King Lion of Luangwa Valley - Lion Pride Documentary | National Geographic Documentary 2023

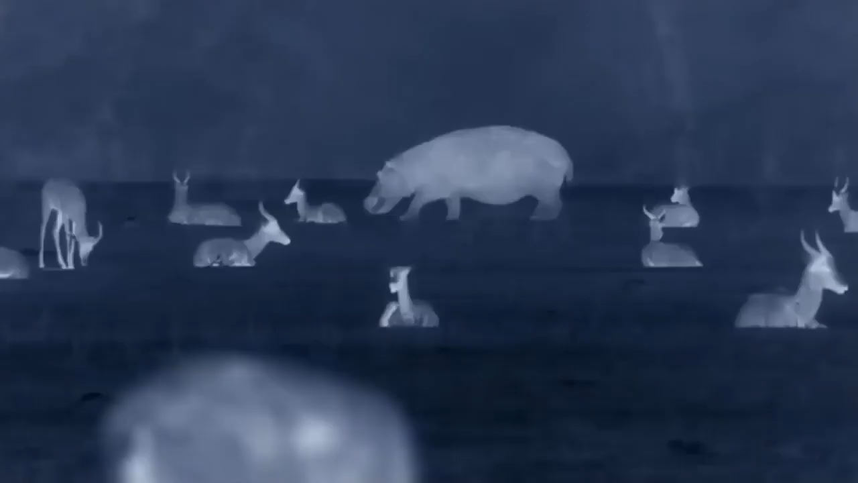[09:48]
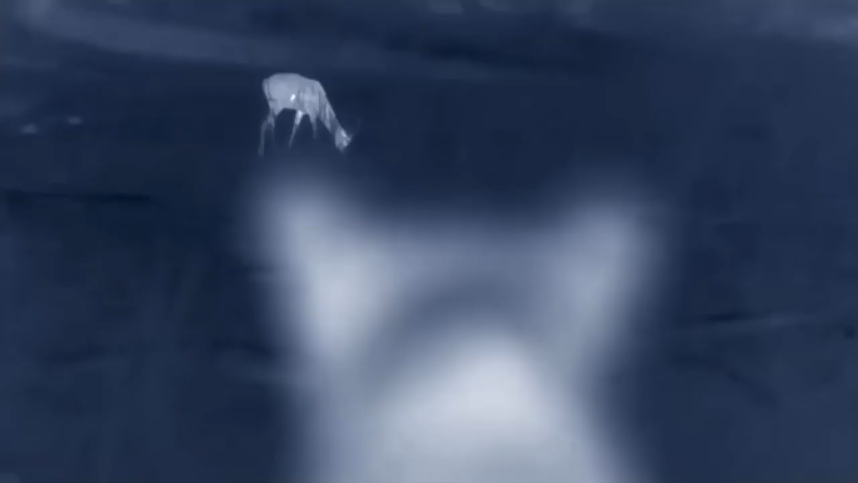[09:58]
The pride's target tonight is puku, a strong and stocky antelope,
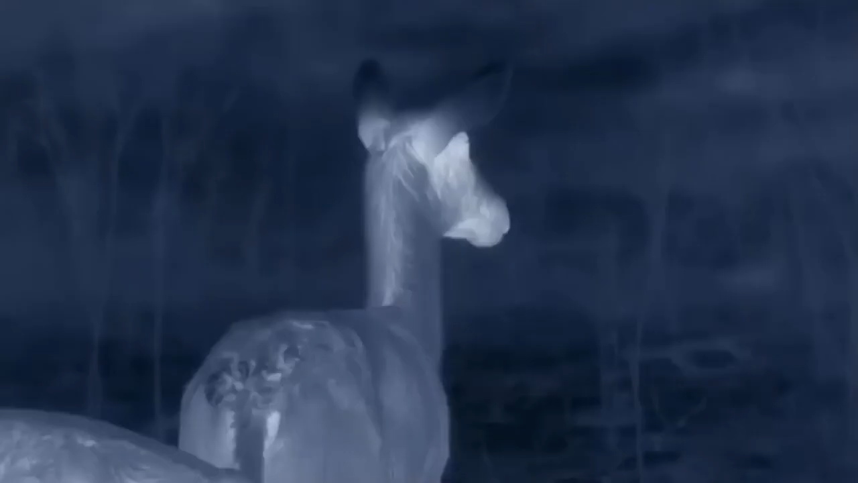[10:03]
nearly 3 feet high at the shoulder.
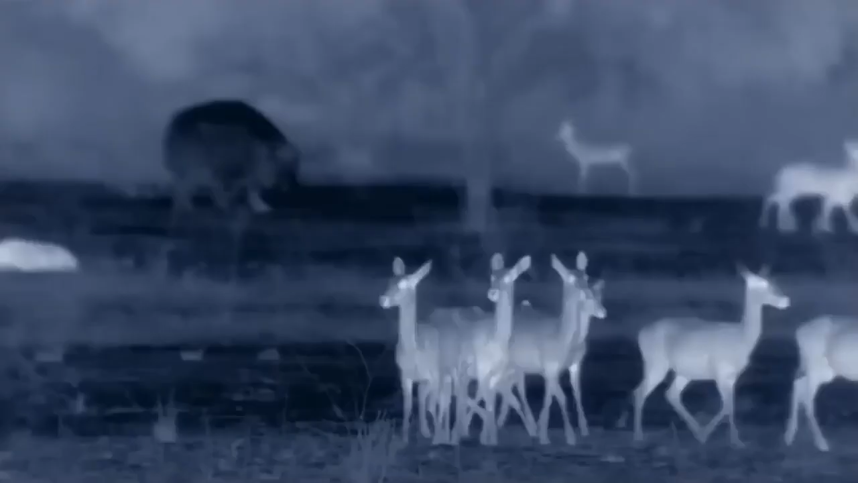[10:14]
It won't feed the whole pride, but it'll help. The pride spreads out.
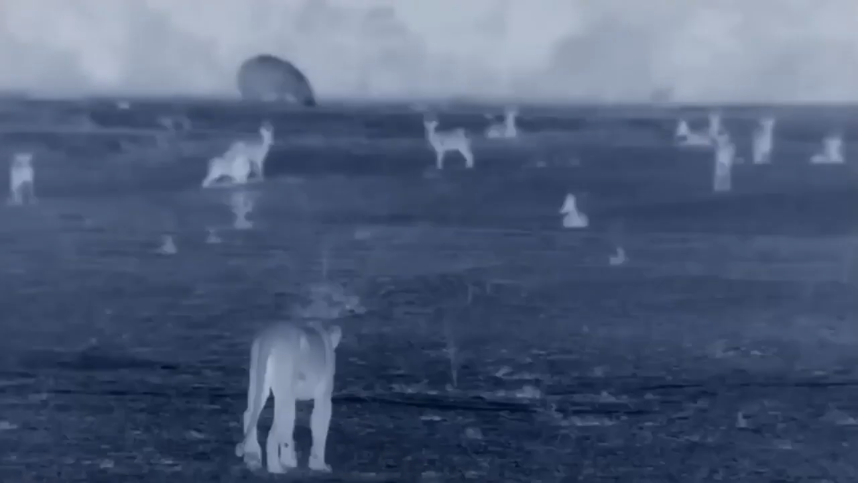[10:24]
There are plenty of targets, but that also means lots of eyes and ears to sound the alarm.
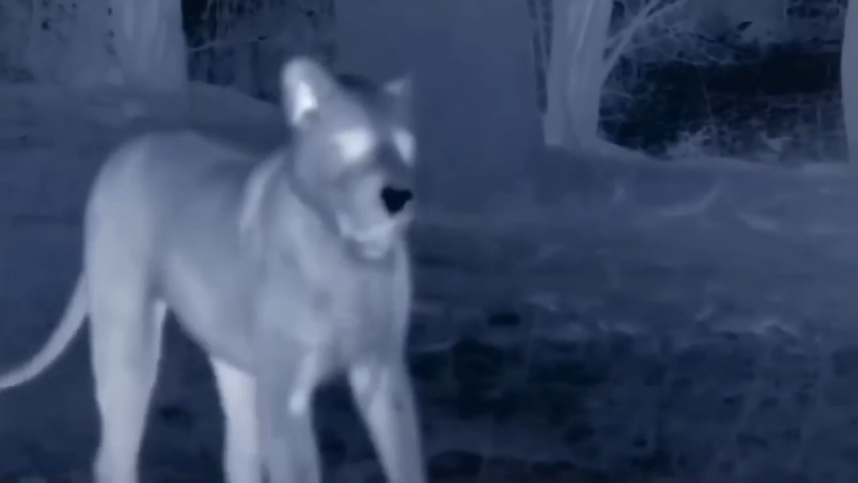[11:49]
Puku were faster. The hunt has failed.